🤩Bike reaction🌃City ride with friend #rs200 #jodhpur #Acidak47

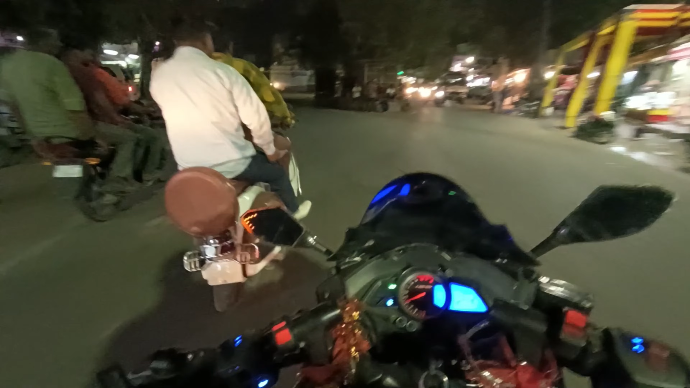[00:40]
चलो ये देखो रॉन्ग साइड हल्क,
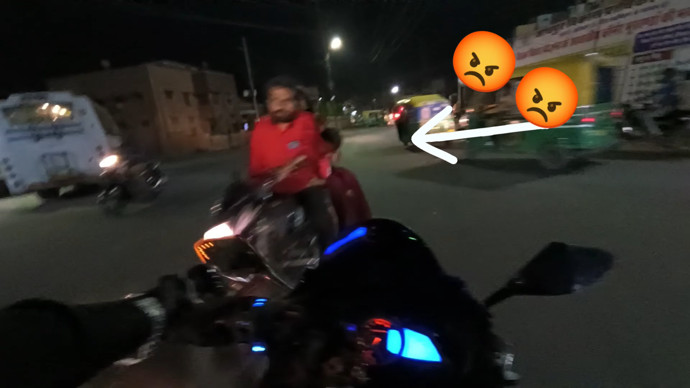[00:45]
साउंड तो बहुत प्यारा आ रहा है। ये गड्ढा आ गया, ये यार इसका एग्जॉस्ट इतना, मतलब इतना नीचे है आरएस का, मतलब डबल सवारी बिठाते ही हम जैसे ही दो जने बैठते हैं किसी भी जंप या छोटे से गड्ढे से निकलेगी तो बाइक टच होगी रहोगी। तो इसके लिए क्या किया जाए, आई थिंक पीछे वाला मोनोशॉक थोड़ा ऊपर करवाना पड़ेगा मेरे को।
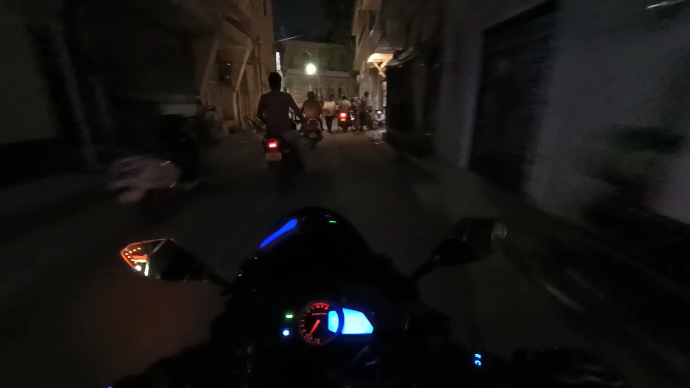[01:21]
साउंड तो जोरदार करती है, साउंड कैसा आता है।
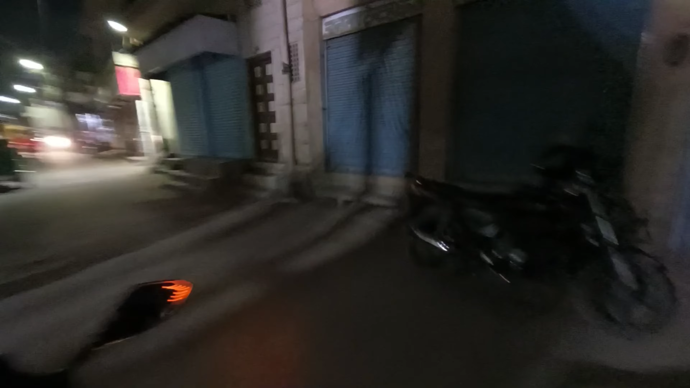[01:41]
अरे ये देखो भाई, किधर भी घुमा लेते हैं रोड के बीच में ही।
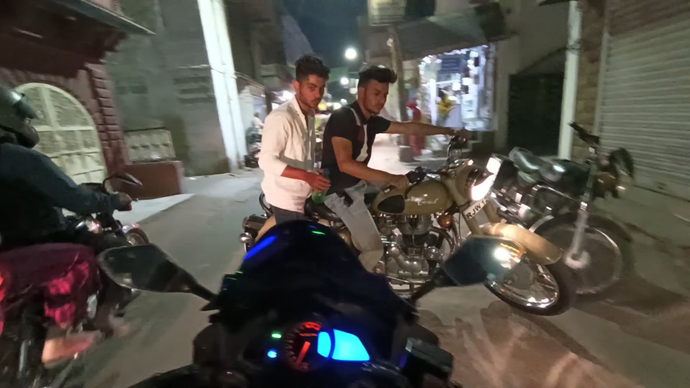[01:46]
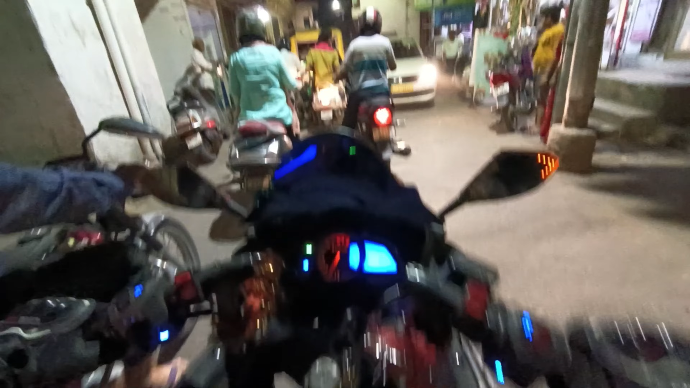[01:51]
तो अभी बाइक स्किड मार गई भाई,
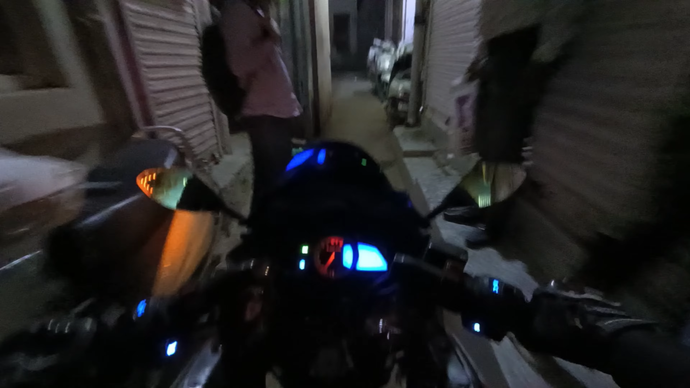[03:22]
जीजा जी बोलते हैं आप इस गली के अंदर बाइक नहीं डाल सकते, लेकिन हम डाल देते हैं।